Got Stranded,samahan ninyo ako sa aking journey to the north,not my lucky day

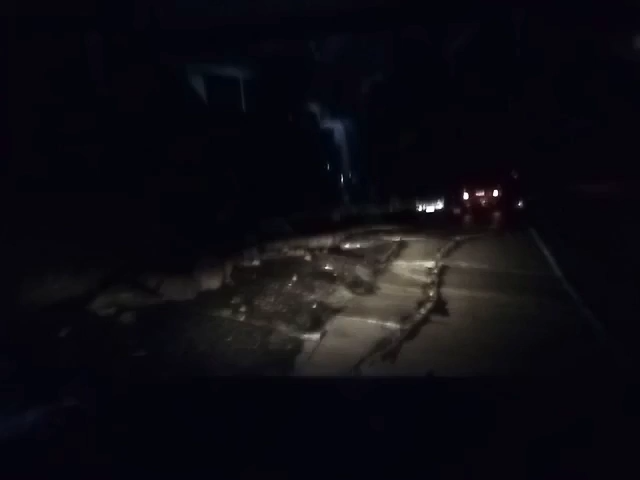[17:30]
Sabi ng driver, para daw siyang maano kanina dyan. Muntik na siyang mabaliktad kanina.
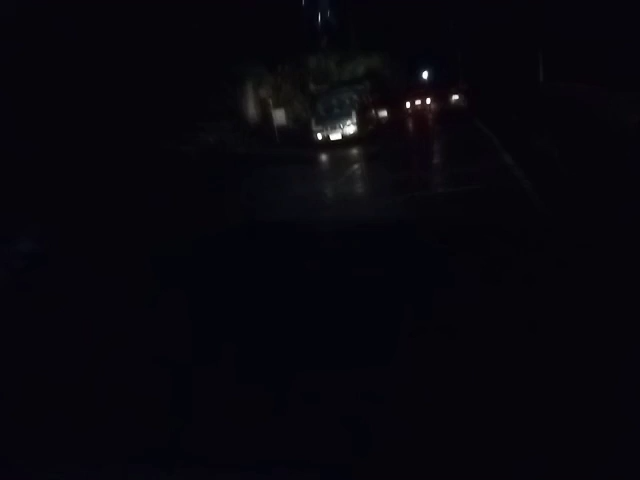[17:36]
So ayan, dahan-dahan na rin lang yung ginawa niyang ano.
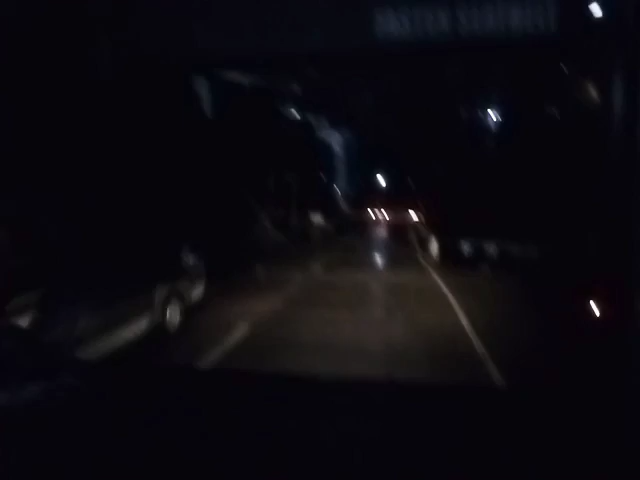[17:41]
Pag-akyat. Grabe yung kalsada doon guys. Pati yung bahay sa baba, nano na, na may bitak na rin.